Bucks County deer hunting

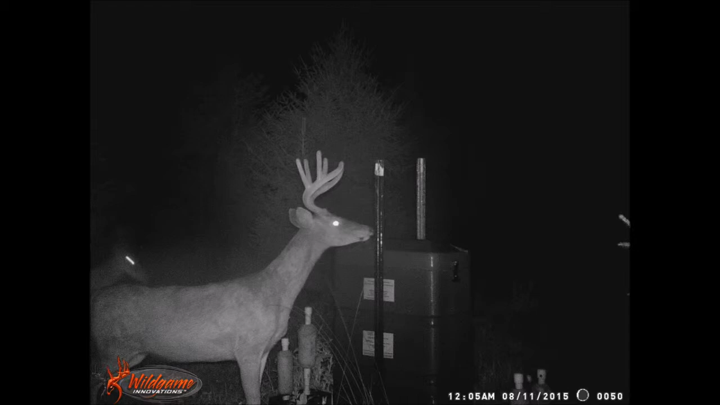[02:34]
We use the four-poster feeder in areas where the deer don't do much damage to trees and the area is not fenced.